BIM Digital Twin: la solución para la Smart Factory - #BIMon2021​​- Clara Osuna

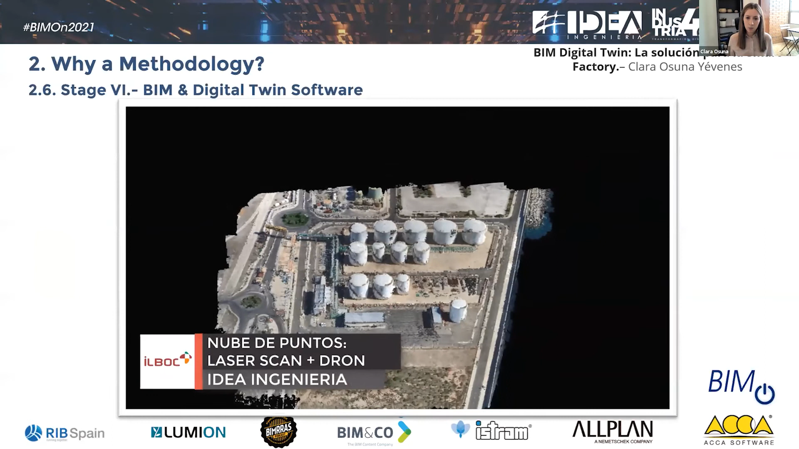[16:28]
del modelo puede hacerse pues bueno estamos viendo aquí cómo ha sido el proceso en una planta oil and gas de aquí de cartagena en la que lo primero que hacemos es generar esa
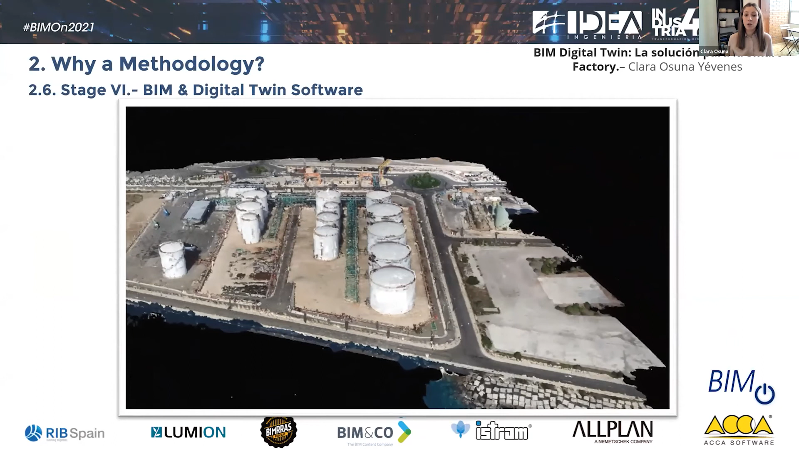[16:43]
ha combinado con la toma de datos aérea que es la que generan los drones a partir de ahí una vez que
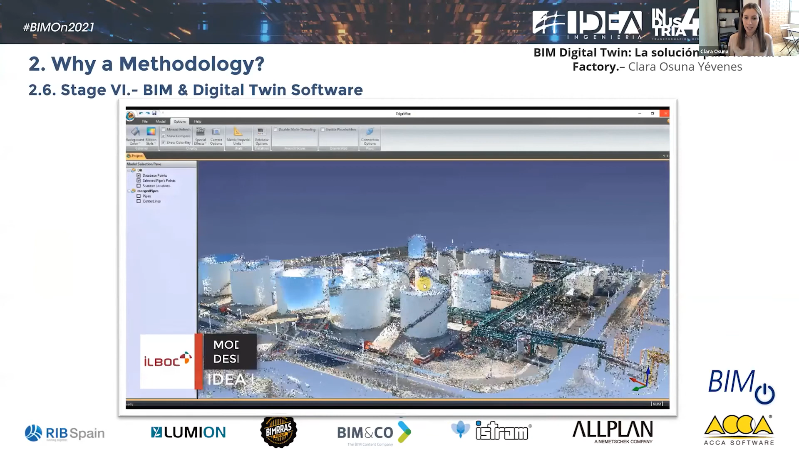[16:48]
la tenemos generada empezamos a modelar en este caso lo que intentamos es ser lo más ágiles posibles y apostar por esos software en este caso edgewise de modelado semiautomático que reconocen patrones comunes y bueno pues ahorran bastante tiempo evidentemente
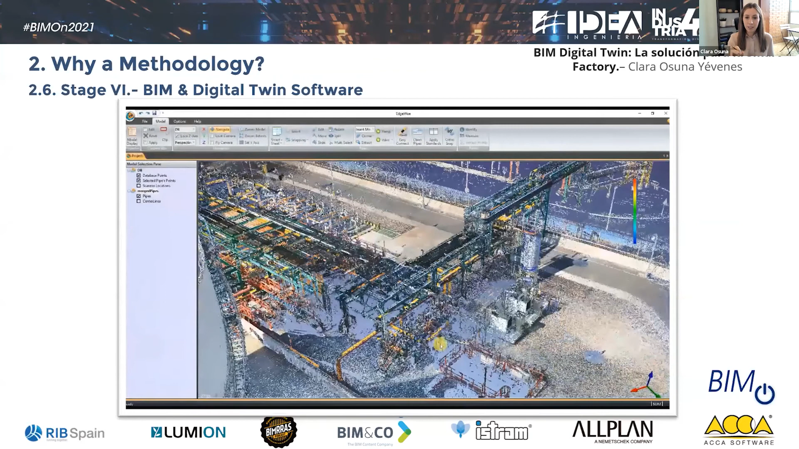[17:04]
en este caso en el que hay muchísimas tuberías es uno de los casos ideales donde donde
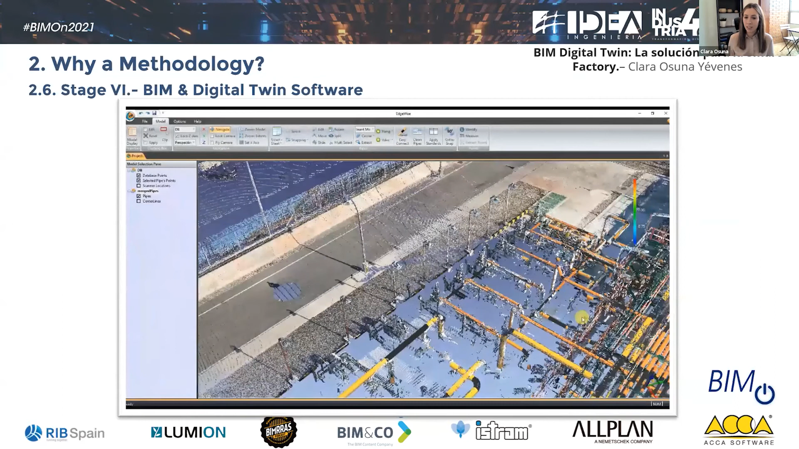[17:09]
este tipo de aplicaciones se pueden utilizar evidentemente lo que comentaba ante el